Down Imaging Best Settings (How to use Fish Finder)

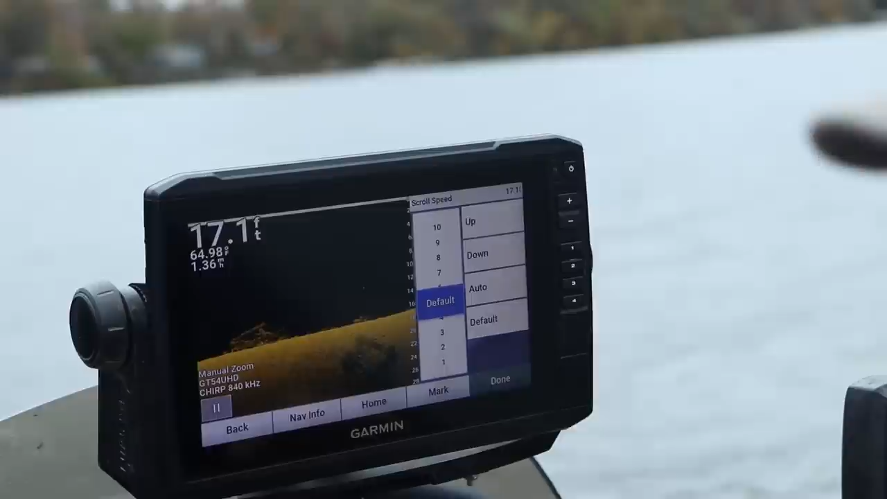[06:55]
On screen: depth 17.1 ft, water 64.98°F
two and a half to three so typically i set it to about four to five oh wait there's uh there's some fish we got some
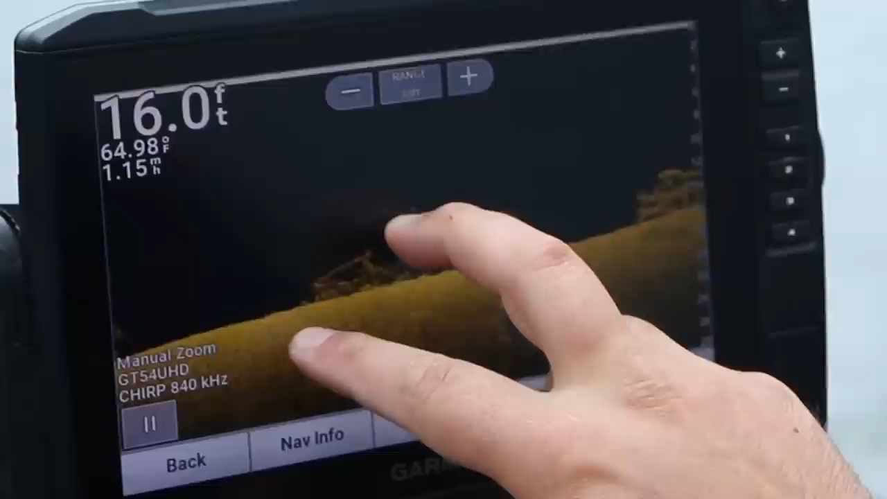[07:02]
On screen: depth 16.0 ft, water 64.98°F
fish scroll that back screenshot that for you
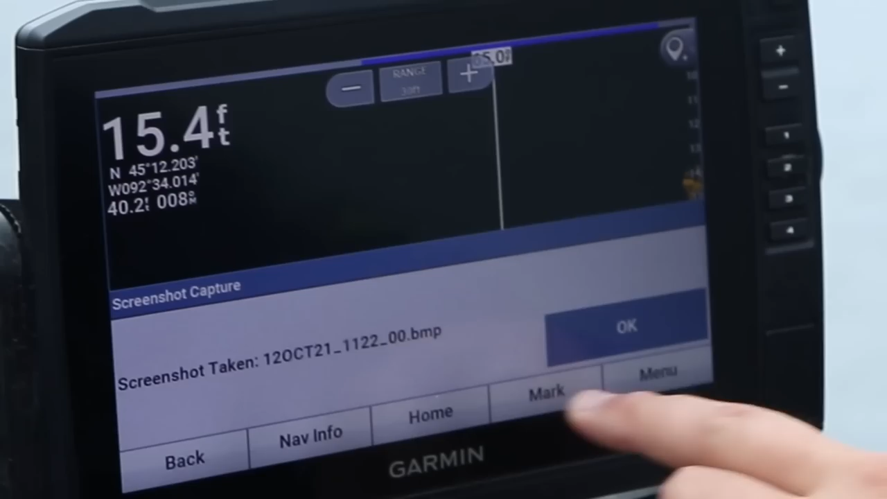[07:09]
On screen: depth 15.4 ft
you guys can probably see it pretty well but there are some fish there's a log coming up here there's a log going that way
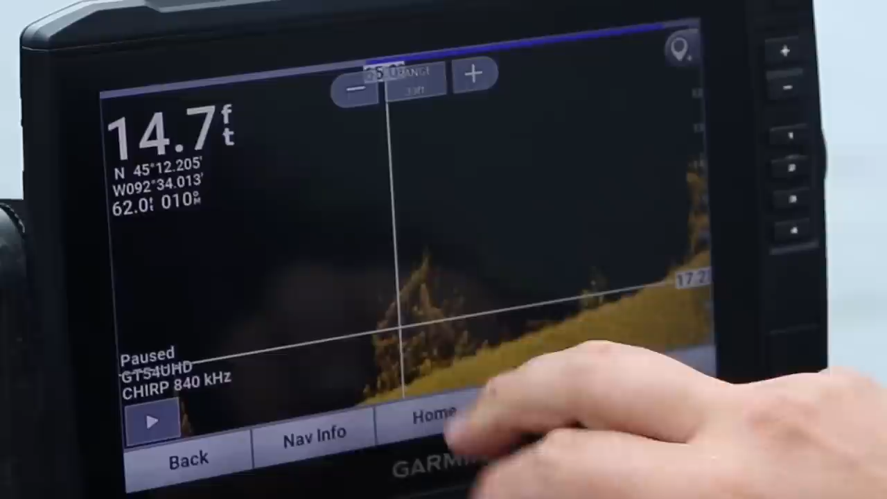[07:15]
On screen: depth 14.7 ft
there's some fish there's some more logs and there's some fish tucked in there they could be crappie they could
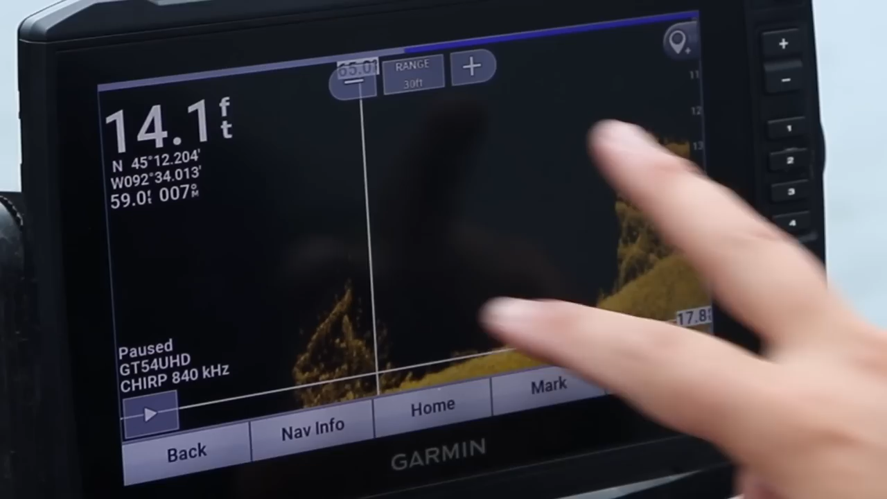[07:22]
On screen: depth 14.1 ft
be bluegill they're not all there's probably some perch there's actually some fish on the bottom
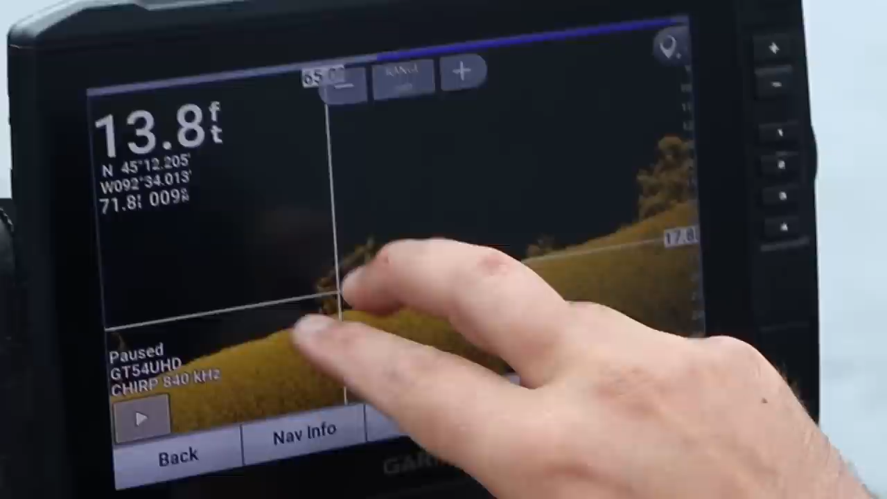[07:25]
On screen: depth 13.8 ft
here right there and right there and looks like there's something right there maybe a log
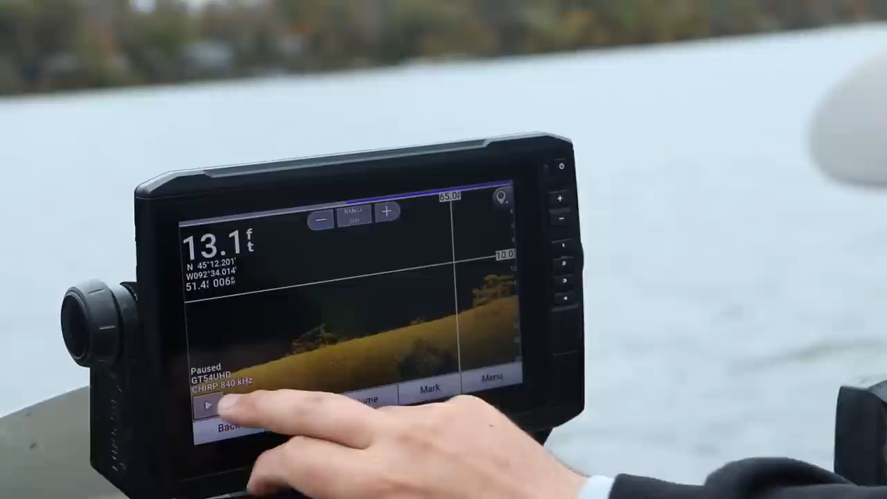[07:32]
On screen: depth 13.1 ft
um and then there's actually so people
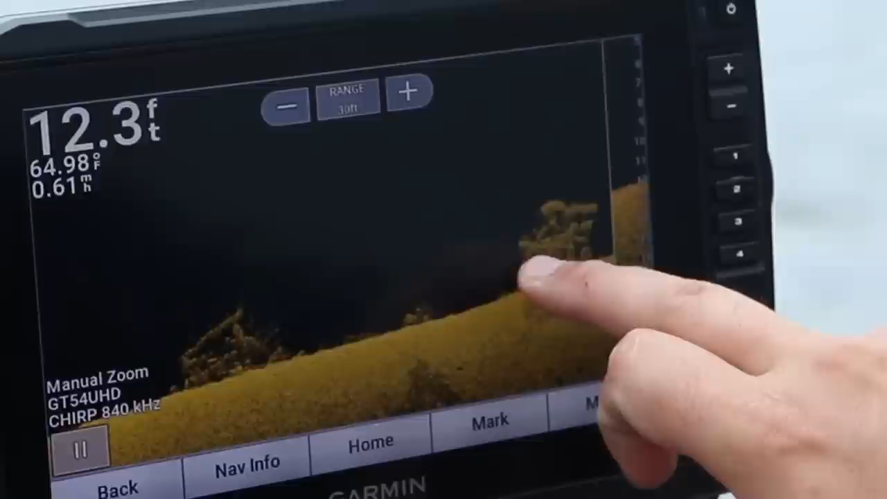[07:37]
On screen: depth 12.3 ft, water 64.98°F, speed 0.61 mph
don't know this on your down imaging there's actually it looks a little bit left and right too because see that was directly below the boat this looks like is just off to the either the right or the
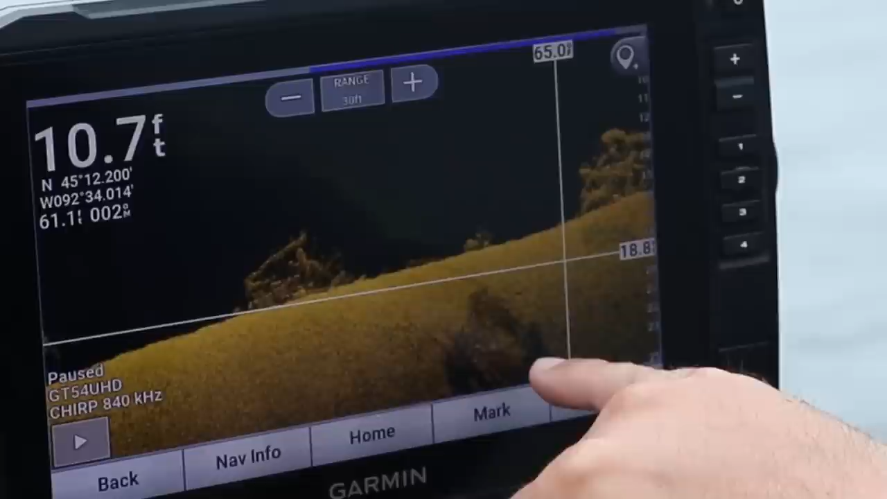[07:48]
On screen: depth 10.7 ft
left and there's another these are actually this is actually a crib but there's another crib right here just
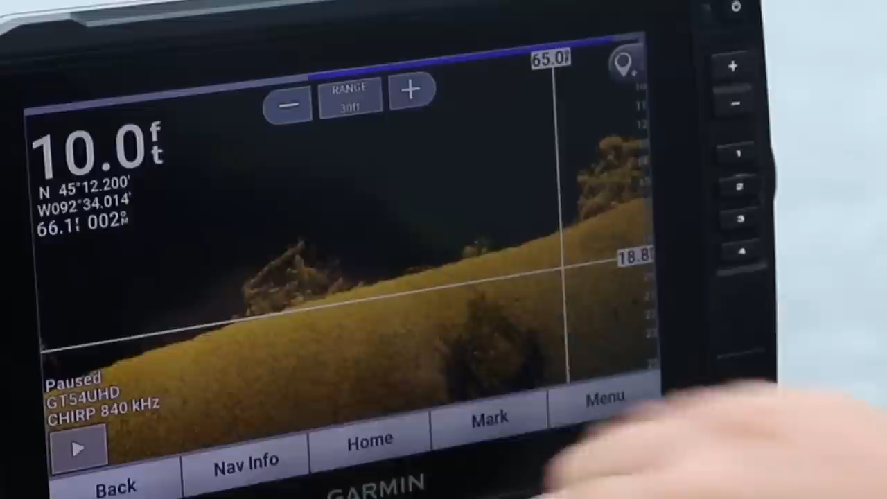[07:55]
On screen: depth 10.0 ft
outside of the cone angle um typically on your side imaging i'm running 840
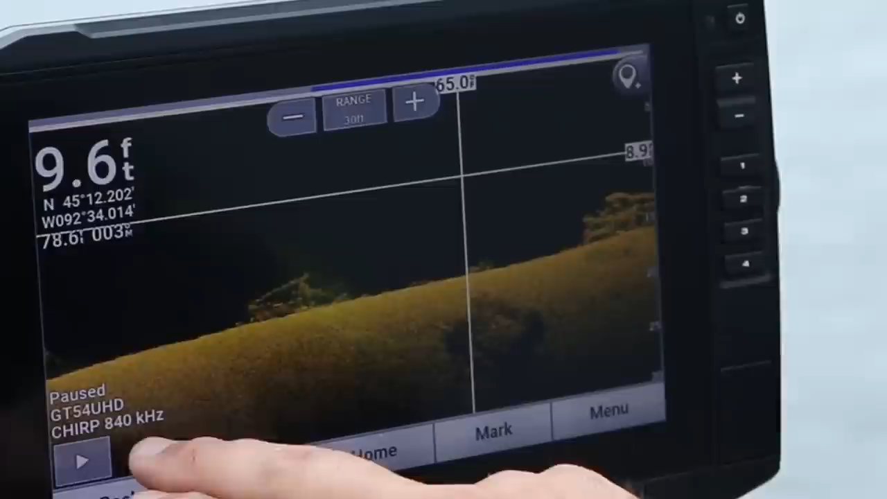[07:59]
On screen: depth 9.6 ft
chirp they're typically with your down imaging down imaging and side imaging for the older
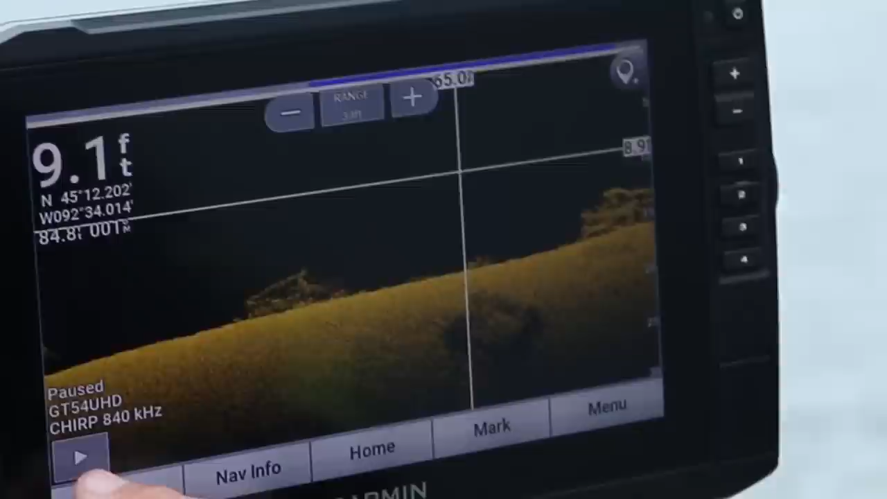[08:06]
On screen: depth 9.1 ft
if you got an older model unit they run 455 and 800
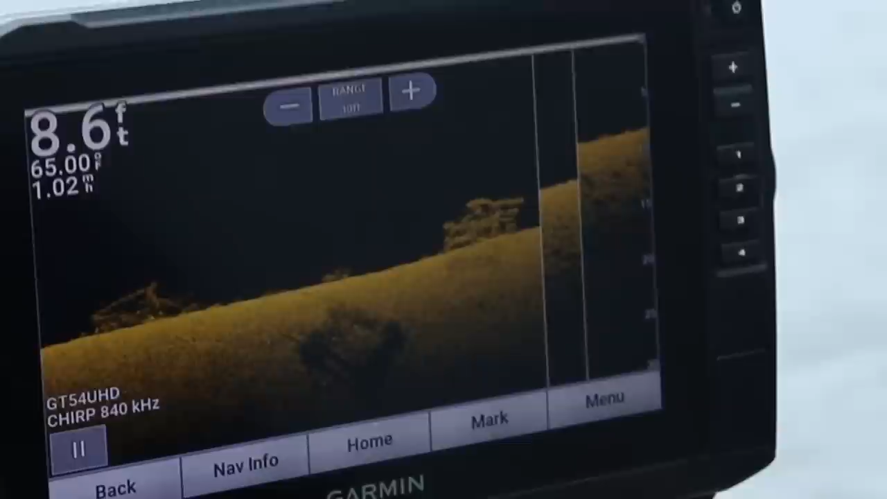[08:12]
On screen: depth 8.6 ft
um pick one pick a frequency and get really good at what it's showing you just pick one 455 is the widest shows you the most 800
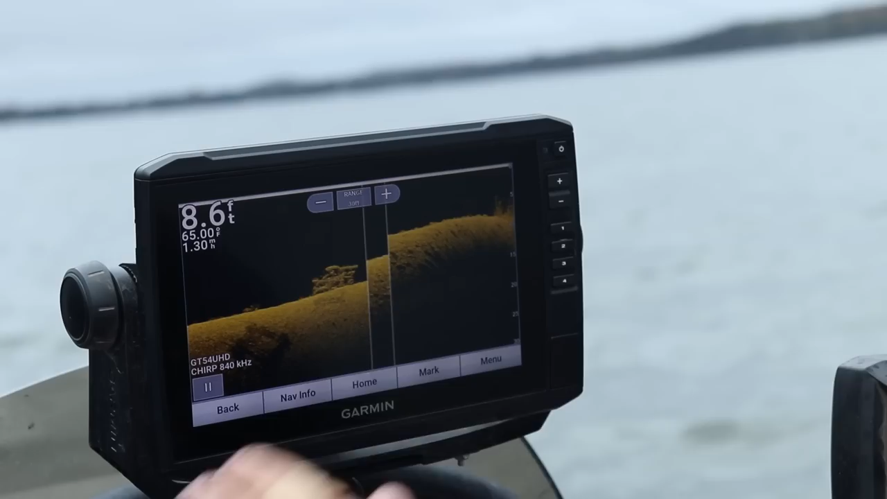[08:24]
On screen: depth 8.6 ft, water 65.00°F
is kind of in between and then there's the mega the which this unit i i gotta update my transduce if i want that but
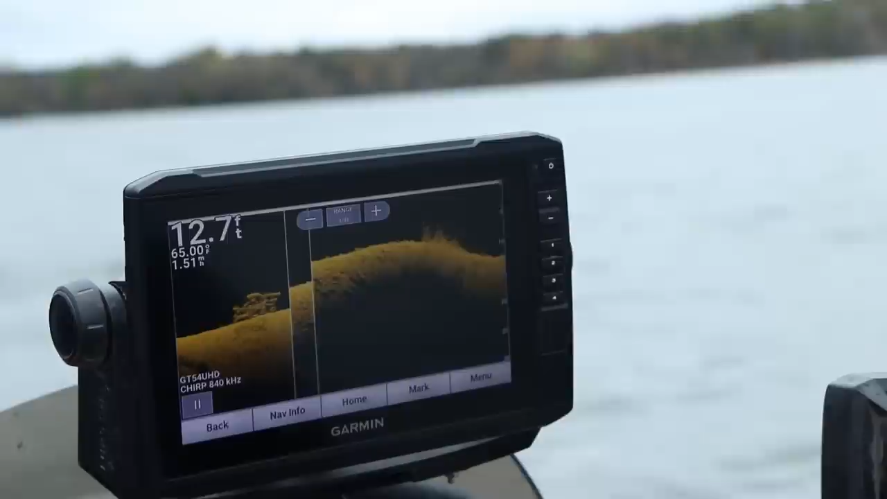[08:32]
the the mega is like 1.1 to 1.2 megahertz frequency which is your narrowest of your
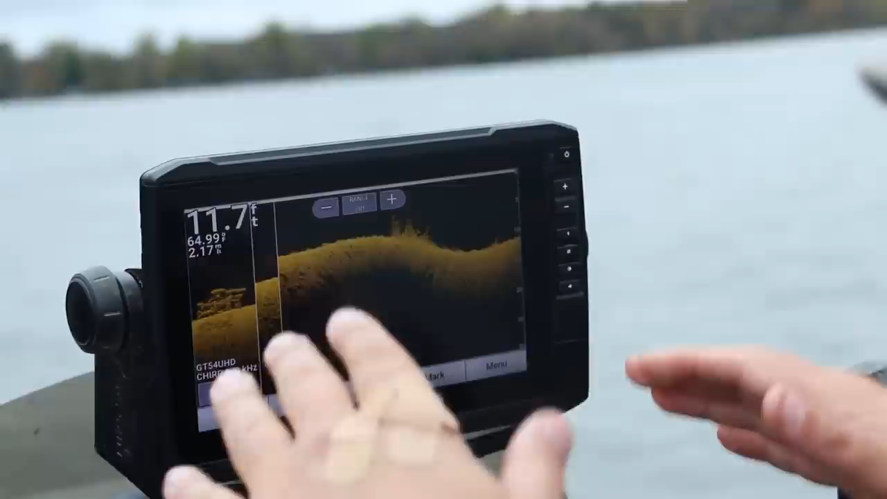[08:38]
On screen: depth 11.7 ft
down inside view frequency gives
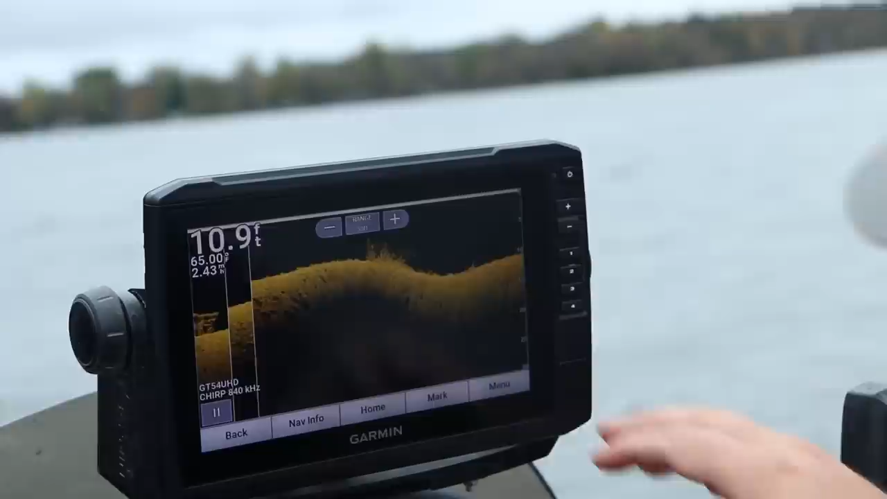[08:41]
On screen: depth 10.9 ft
you the narrowest angle but to go back to the squirrel speed i keep it at five the only time i'd crank it up is if i have 2d sonar and i'm jigging below the boat i'm trying to get that jigging pattern on
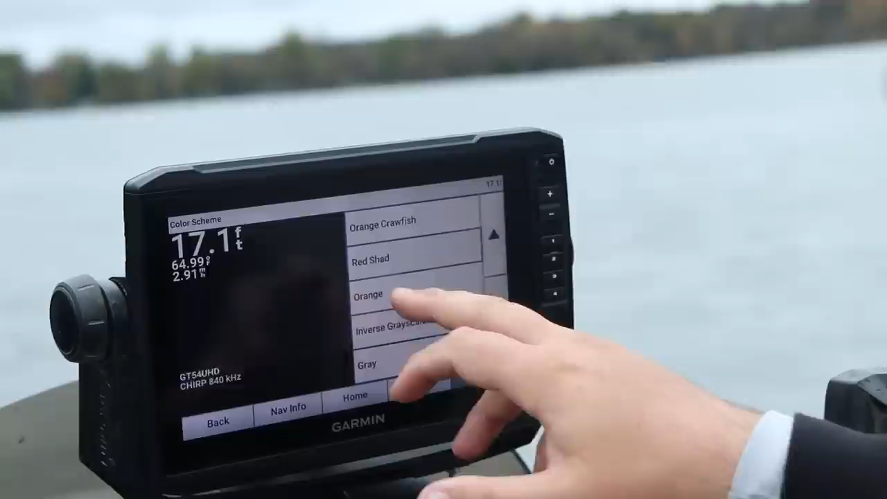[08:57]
On screen: depth 17.1 ft
my 2d sonar color screen this i run this orange crawfish i was so used to